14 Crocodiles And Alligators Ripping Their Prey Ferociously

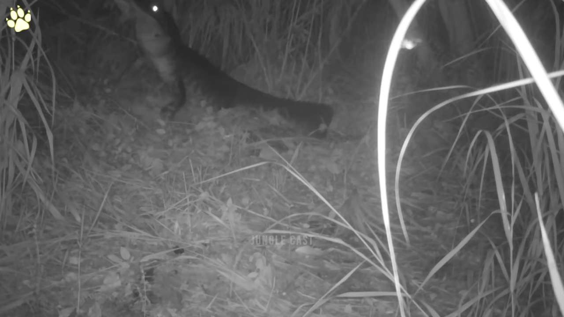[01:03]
A trail camera installed to catch some bobcat and coyote footage captured astonishing footage of an alligator attacking and killing a raccoon in the dead of night instead. It wasn't what they were expecting, but it was just as fascinating, if not more. Rats often build their nests near water, which makes them vulnerable to attacks from alligators,
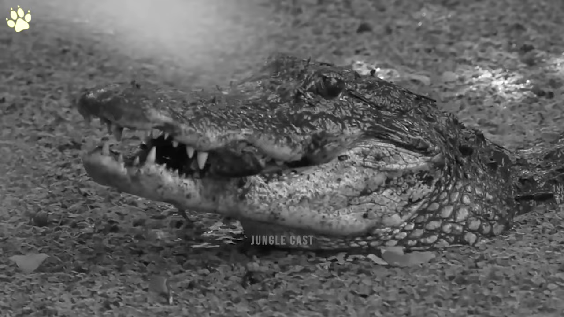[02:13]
Alligators that live in large rivers with many mammals crossing or coming to drink have a better opportunity of catching something bigger. But the alligator in this video is happy with the fish he catches and eats it.